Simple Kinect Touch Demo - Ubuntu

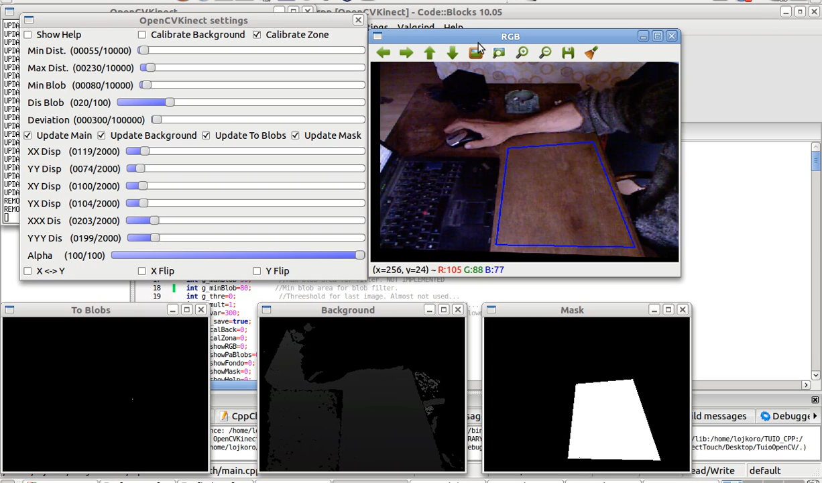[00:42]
have to change some settings that are completely adjustable from here you can do it on a on a weird projected screen just as long as you put the Kinect in a place where it doesn't interfere with yourself
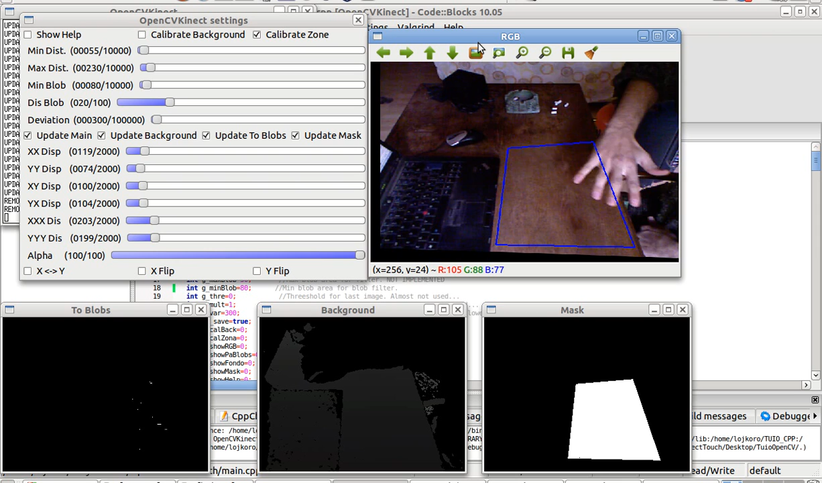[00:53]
and that's it when you are ready with your calibration you can